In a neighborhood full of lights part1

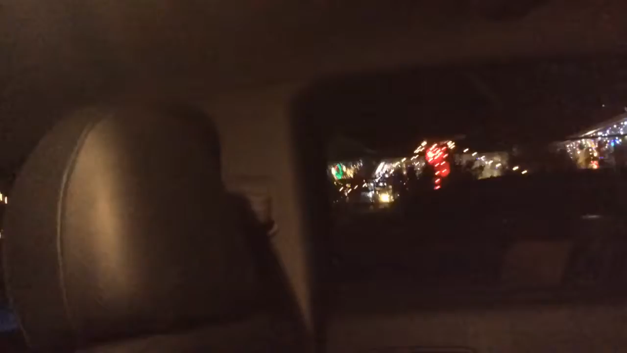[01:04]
no house, does not have decorations, like I bet you have a house with a show right now, oh, oh, that's beautiful, that is beautiful, hey they have free lemonade,